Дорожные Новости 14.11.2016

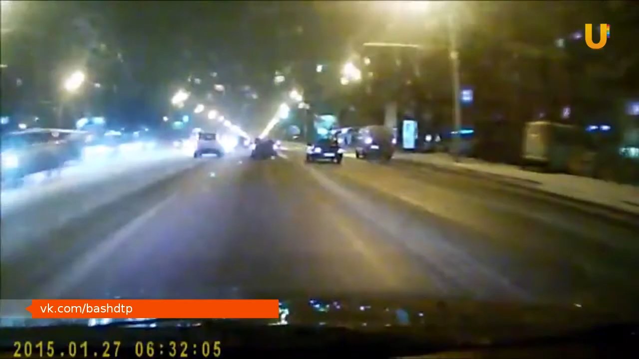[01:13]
Небольшой пример того, что бывает на дороге в зимний период. Из-за перепадов температуры, каждый дополнительный километр в час на спидометре увеличивает риск попадания автомобиля в занос. К счастью, водителю на данном видео удалось удержать автомобиль от сноса на встречную полосу, где последствия были бы гораздо хуже.